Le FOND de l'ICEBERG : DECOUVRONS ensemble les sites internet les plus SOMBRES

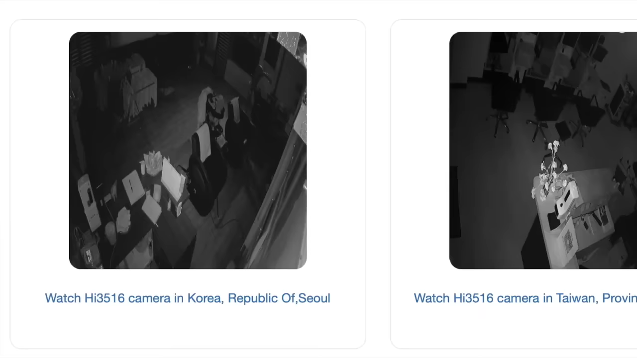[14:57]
Il précise également que techniquement, ces caméras n'ont pas été hackées car tous les appareils recensés sur le site n'ont pas de mot de passe pour les protéger.